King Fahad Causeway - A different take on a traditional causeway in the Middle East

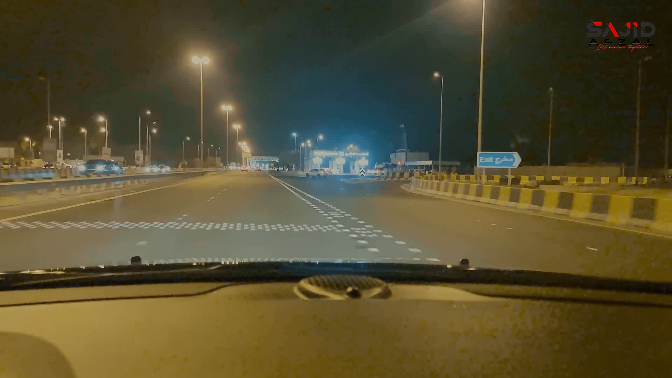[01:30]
आपको यहाँ से इंश्योरेंस जो है वो आप गाड़ी की करवा सकते हैं।
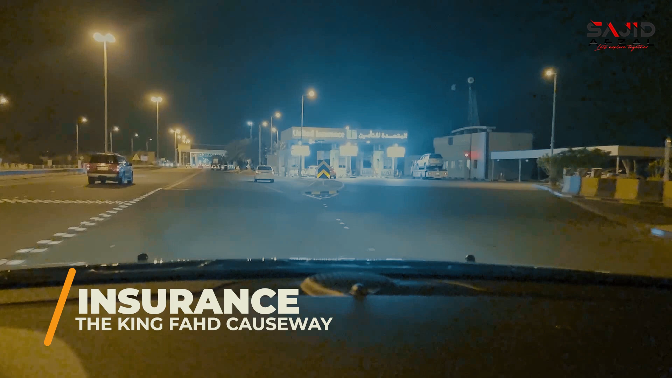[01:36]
ये जगह जो है, ये जगह जो सामने आपको नज़र आ रही है, ये इंश्योरेंस की जगह है, क्योंकि मैंने इंश्योरेंस ऑलरेडी करवा ली हुई है अपनी गाड़ी की ऑनलाइन,
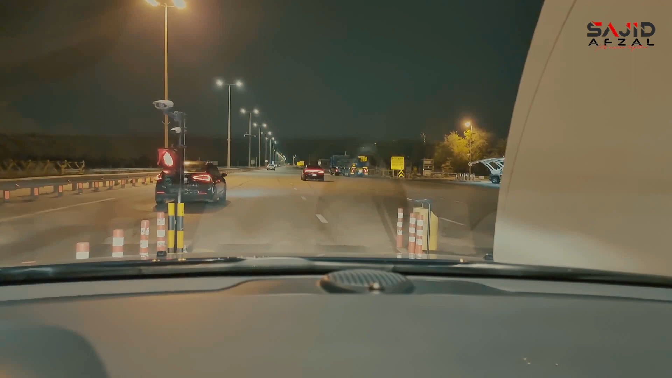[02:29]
2 BD का मतलब तकरीबन 900 पाकिस्तानी रुपीज़। तो ये हम सऊदी कॉजवे पे एंटर कर गए हैं, दिस वाज द फर्स्ट स्टेप। जो सऊदी कॉजवे की या किंग फहद कॉजवे की जो इंश्योरेंस है,
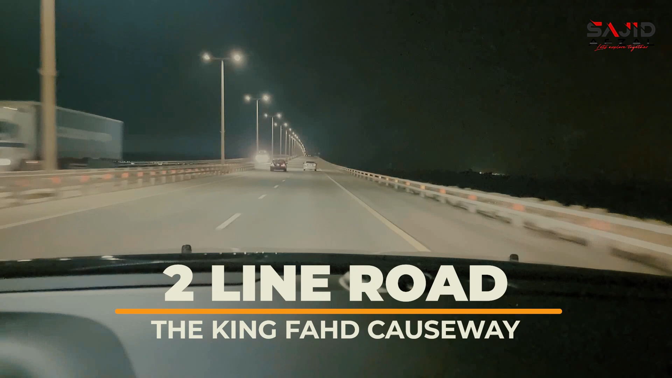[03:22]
इसमें आपको ये पुल भी आएगा, ये ब्रिज है। रात का टाइम है, नज़र नहीं आ रहा, लेकिन मेरे राइट साइड पर समंदर है।
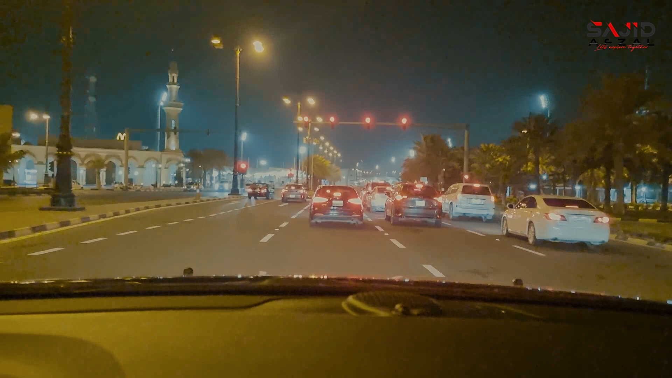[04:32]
सेकेंडली जो है, ये दिस इज़ द लास्ट सिग्नल, यहाँ से आप यू टर्न ले कर वापस जा सकते हैं, लेकिन अगर आप ये रेड सिग्नल क्रॉस कर जाएंगे तो इसके बाद जो फर्स्ट काउंटर है वो आपकी गाड़ी के पेपर चेक करेंगे।
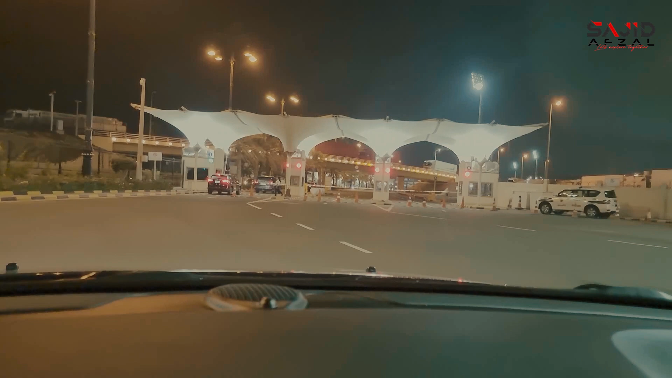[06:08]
तो यहाँ से बहरीन के इमिग्रेशन हमने क्लियर कर लिया है तो अब हम सऊदी साइड पर एंटर करेंगे।
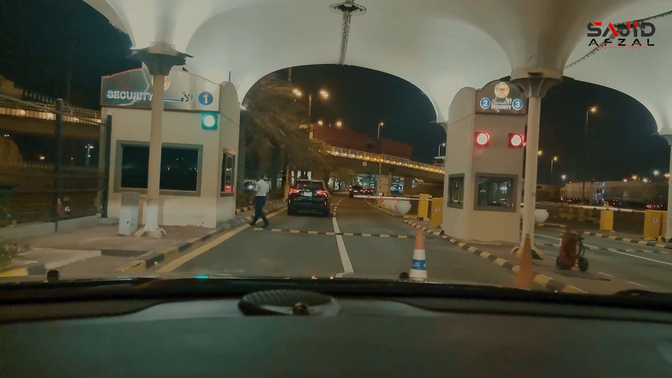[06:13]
सऊदी साइड पे भी सेम प्रोसेस होगा। इमिग्रेशन काउंटर होंगे, इमिग्रेशन चेक होगी और उसके बाद कस्टम्स वाले गाड़ी की सिक्योरिटी चेक करेंगे।